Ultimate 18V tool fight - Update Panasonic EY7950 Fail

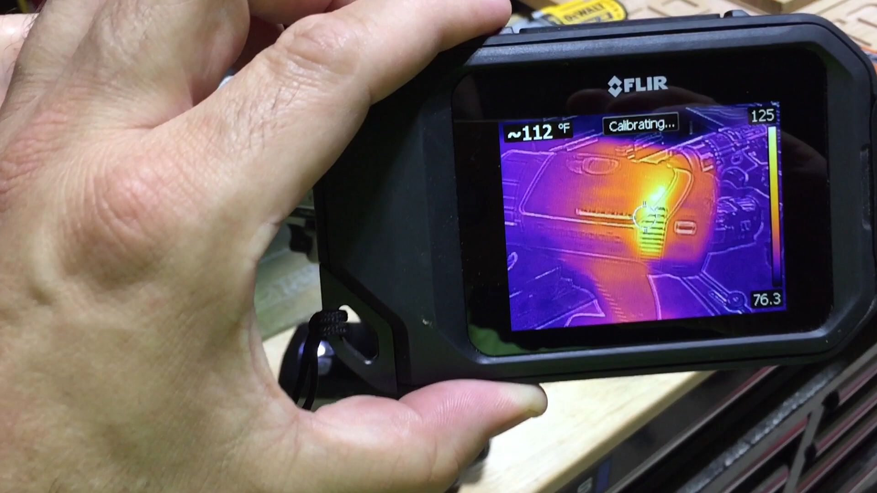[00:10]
On screen: spot 112°F
all right you guys I just wanted to do a quick update on the tool fight I'm out here today I was just messing with these drills and the Panasonic actually is not doing too well
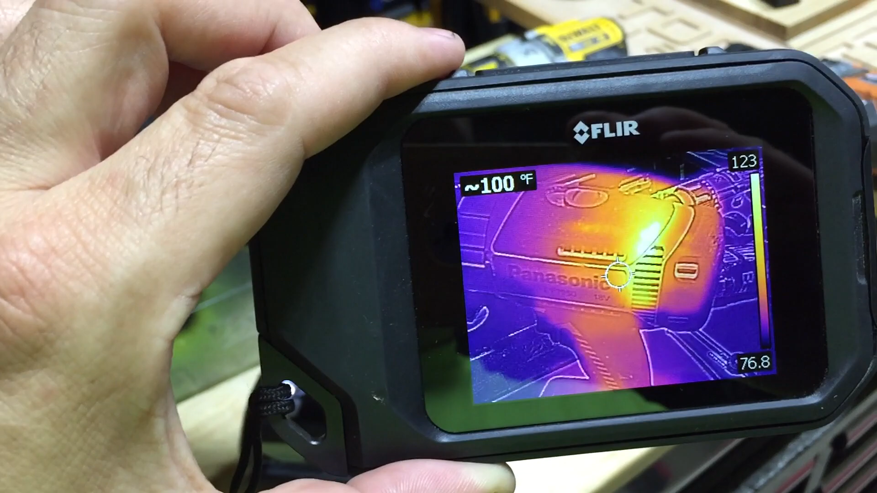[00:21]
On screen: spot 100°F
it's this is just from like 30 seconds of pulling the trigger it's heating up in
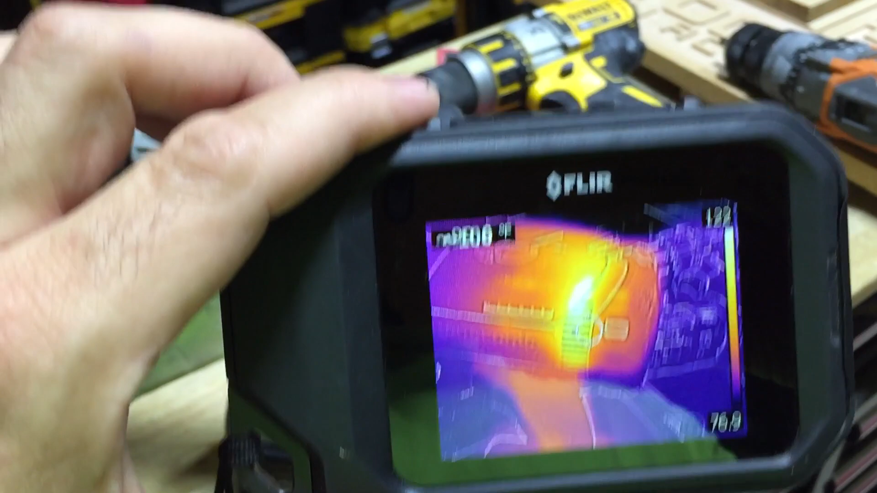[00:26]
here and it lost its ability to variable speed
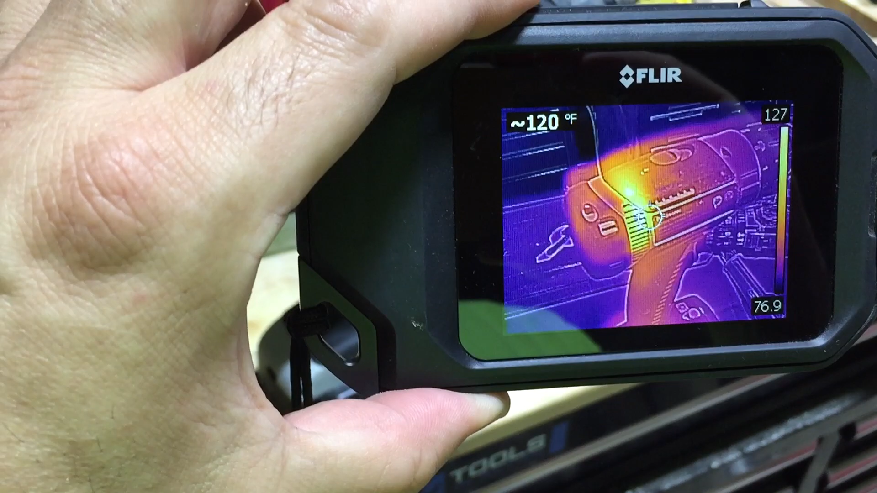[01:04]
On screen: spot 120°F
yeah I mean it's just heating up upon use you guys this thing has definitely failed us so the Panasonic